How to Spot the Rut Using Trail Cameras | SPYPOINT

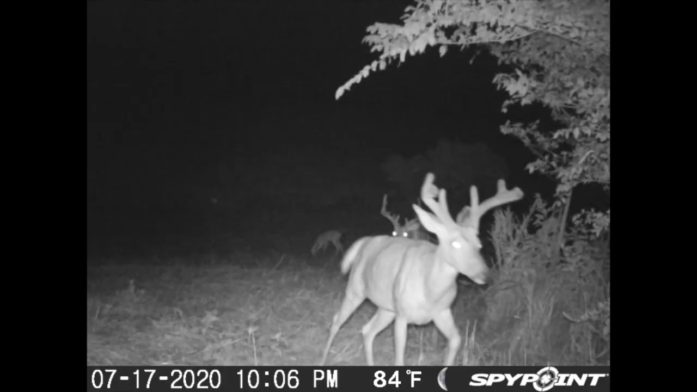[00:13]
Now early season the bucks were all bachelor grouped up. They were on that bedding to feeding pattern and then as we progress into the pre-rut it's still good to monitor your food sources with the trail cameras like you have been but you're going to start to see bucks split up a lot more. You're going to start having new bucks show up on your property.